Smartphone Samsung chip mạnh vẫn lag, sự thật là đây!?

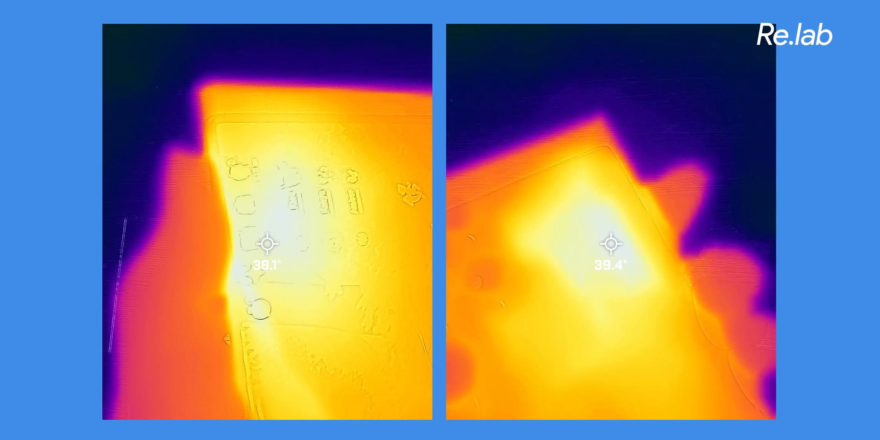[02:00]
Để họ đảm bảo cái mức nhiệt năng mà bộ máy này tỏa ra trong quá trình hoạt động Nó là một cái ngưỡng thường sẽ là ở dưới 50 độ
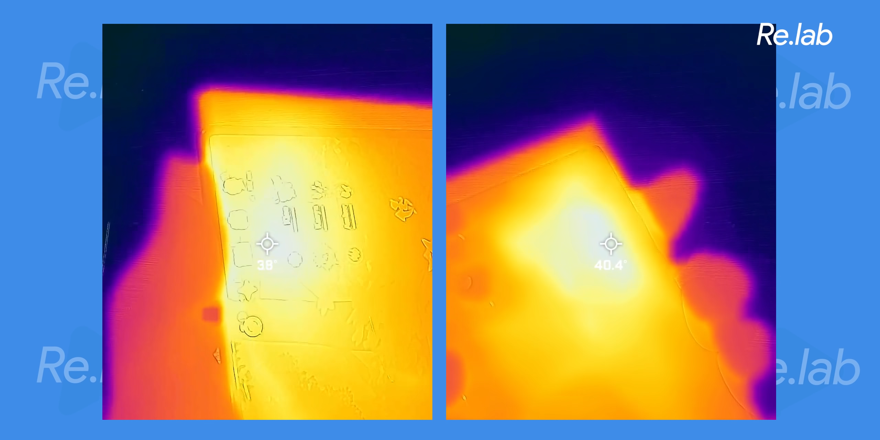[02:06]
C Nếu mà các bạn đo những cái nhiệt độ của con chip ở bên trong máy Còn tất nhiên là khi nó thoát ra ngoài thì tùy chất liệu mặt lưng Tùy những cái kích thước của máy mà chúng ta sẽ có những cái cách tản